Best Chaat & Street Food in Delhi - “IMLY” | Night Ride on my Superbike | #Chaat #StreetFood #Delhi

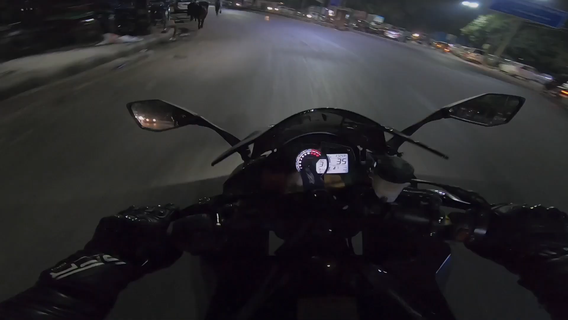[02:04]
ज़ेब्रा क्रॉसिंग क्रॉस नहीं करने का
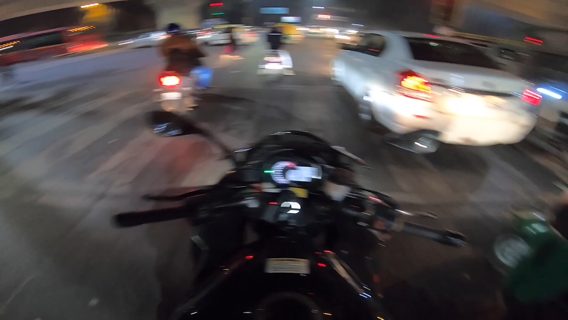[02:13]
ठीक है याद रखने का देखो मुड़ मुड़ के लोग देख रहे हैं बाइक अरे मेरी बेला को नज़र ना लग जाए ये
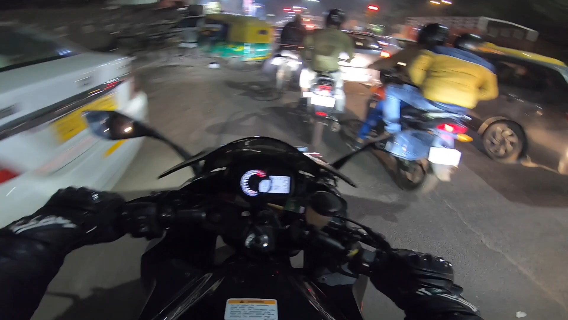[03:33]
बहुत ट्रैफिक है भाई बहुत ट्रैफिक है
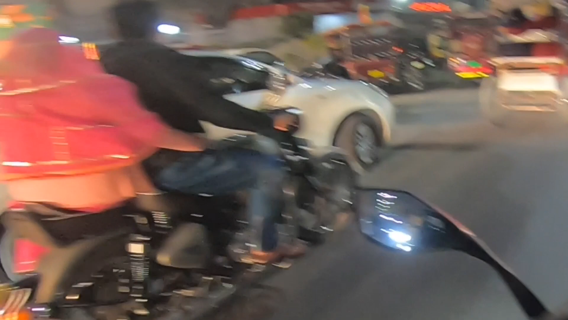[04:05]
मित्रों रेड लाइट है ना यार देखो बीवी कह रही है कि निकल जाओ
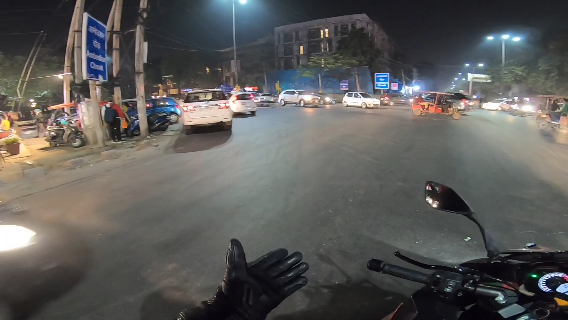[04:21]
रुद्र को क्या सिखाओगे यार ये सब सिखाओगे रेड लाइट जंप करना है रुद्र के लक्षण जो है बिना हेलमेट चलने वाले नहीं इट्स नॉट अ गुड थिंग यार तो अपने बच्चों को कुछ सिखाने से पहले खुद फॉलो करो आप तो डिफाइन ही मत करो गुड और बैड
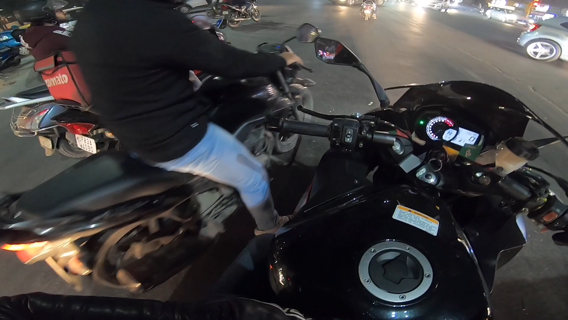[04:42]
टू क्लोज फॉर माय कंफर्ट भाई बहुत पास से गया था 15-20 सेकंड में क्या फर्क पड़ता है बेटर लेट देन नेवर यहाँ लगा दूँ।
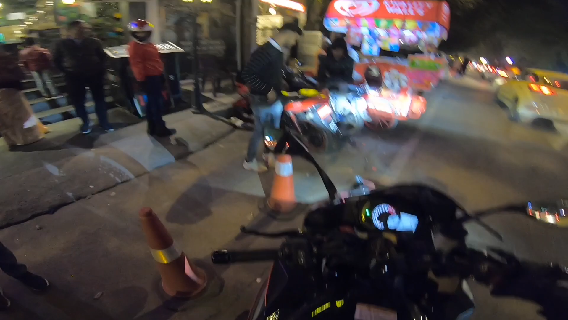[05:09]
भाई ने हमारे लिए स्पेशल पार्किंग कर दी है।